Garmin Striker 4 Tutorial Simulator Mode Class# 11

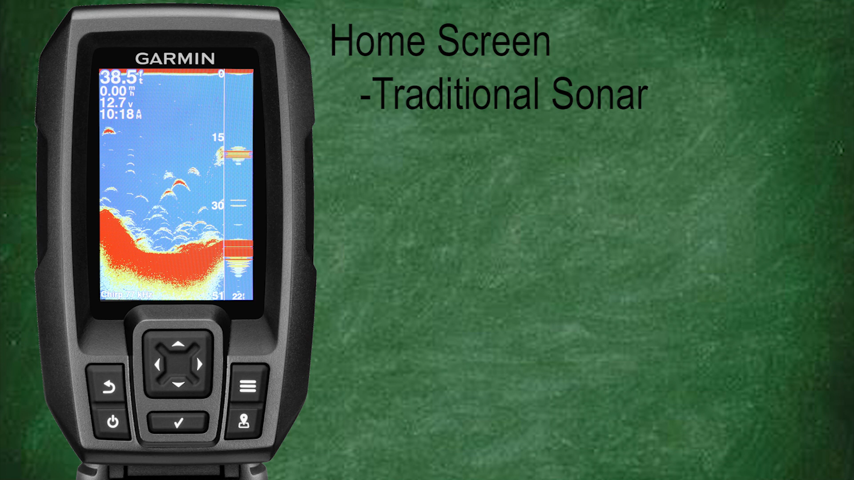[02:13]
the color scheme for your sonar is still going to be yellow. So be sure to take that into account while using simulator mode. Let's start again at the home screen and select the traditional sonar. Now press the menu key. Here we'll have our sonar menu options. Range. You can adjust the range and learn how to use this feature while in simulator mode.